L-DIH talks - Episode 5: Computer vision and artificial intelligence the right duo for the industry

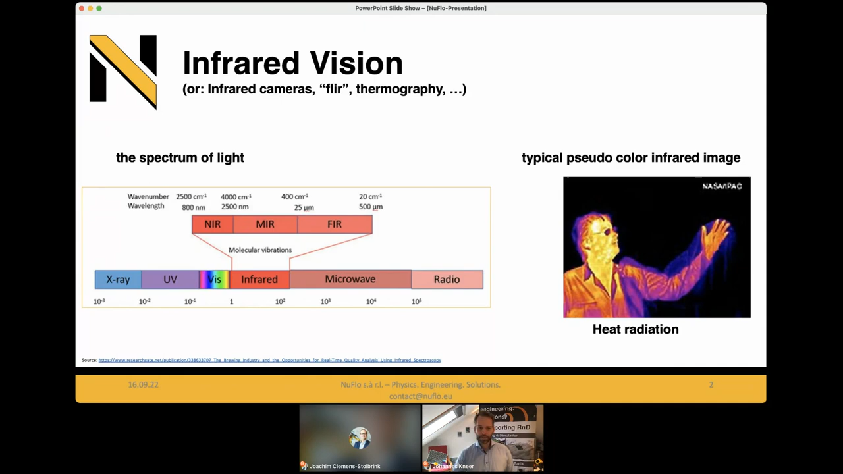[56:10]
all seen already pseudo colors because what we get is an intensity map so gray but much more visually appealing of those colored images to delve into the applications i try to categorize
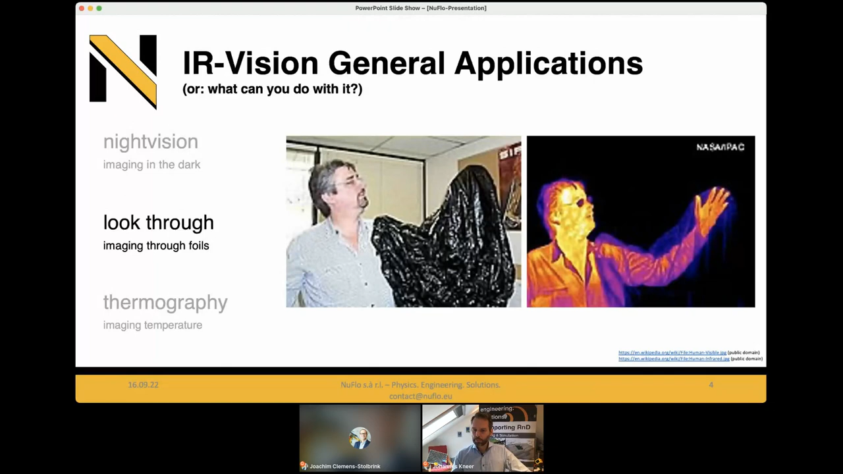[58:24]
and just think of maybe a product that's already packaged and with infrared you can sometimes just look right through right through the package well packaging and then for me at least that's the most interesting application there's infrared thermography so far